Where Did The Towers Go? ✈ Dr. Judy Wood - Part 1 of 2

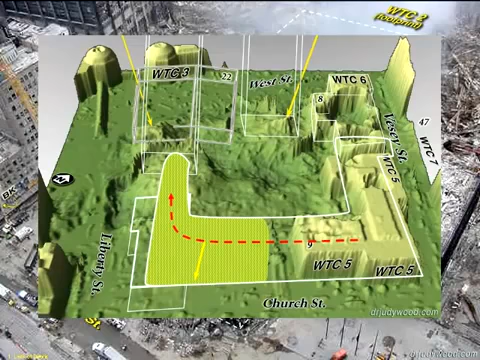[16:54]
This area is purple to let the driver know he's under Building 5, and it was green under Building 4, so they would know where to park.